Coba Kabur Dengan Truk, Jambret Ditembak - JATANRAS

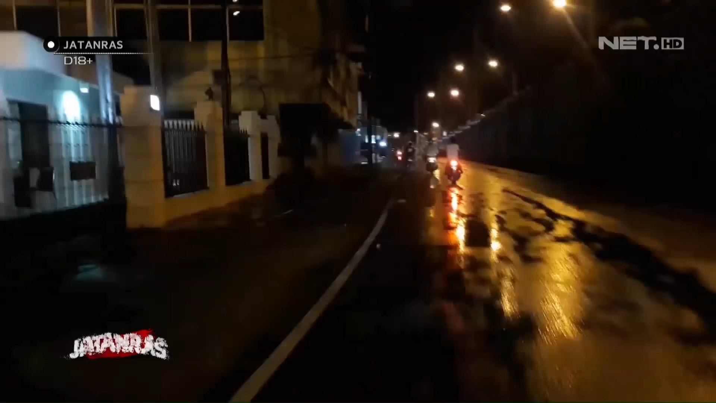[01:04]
Menurut informasi dari warga, pelaku akan kabur keluar kota Padang dengan menggunakan mobil truk pembawa besi.
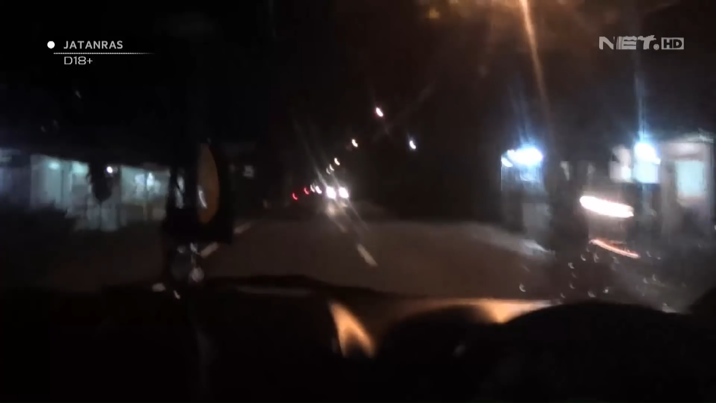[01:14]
Setelah setengah jam melakukan pengejaran truk yang digunakan pelaku berhasil diberhentikan oleh petugas.